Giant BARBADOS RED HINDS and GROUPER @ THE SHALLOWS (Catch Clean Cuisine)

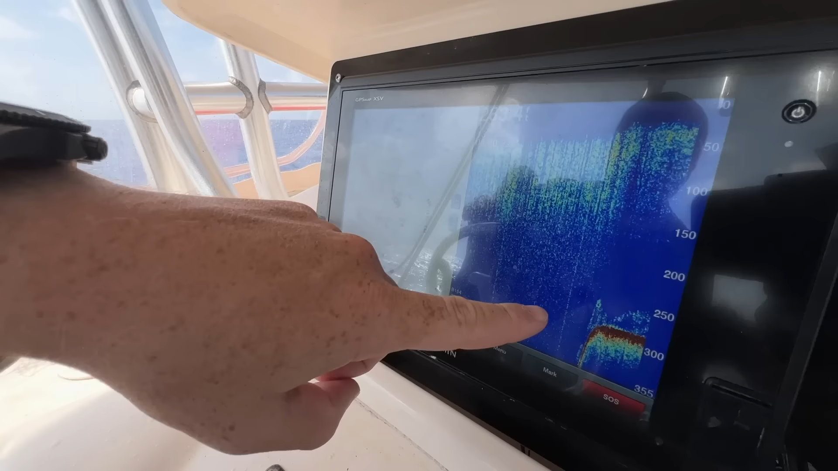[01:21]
You can see the bottom, all that green above, that's lit up with fish.